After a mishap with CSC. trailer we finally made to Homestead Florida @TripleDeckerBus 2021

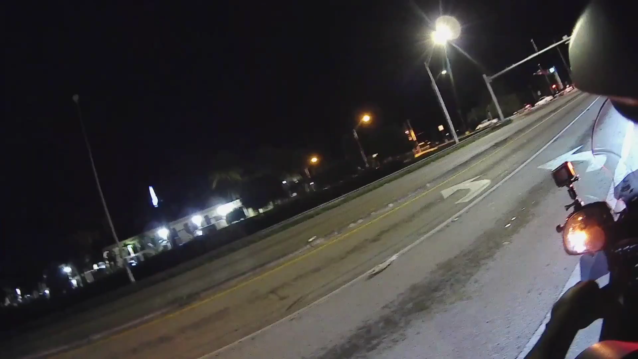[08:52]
Yeah, I want some pollo tropical tonight. What time is it? Almost 8. Check in real fast and shoot over there. Oh, and by the way, straight in front of me will be straight to Key West. No more turns. No more highways or interstates or this and that. It's straight away. US 1 southbound.
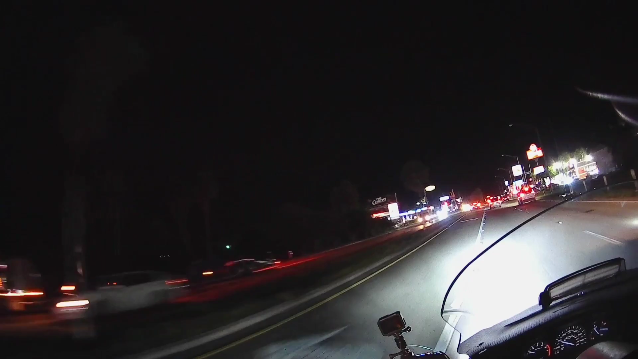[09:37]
Is this my turn? I think I turned a little prematurely, but that's all right.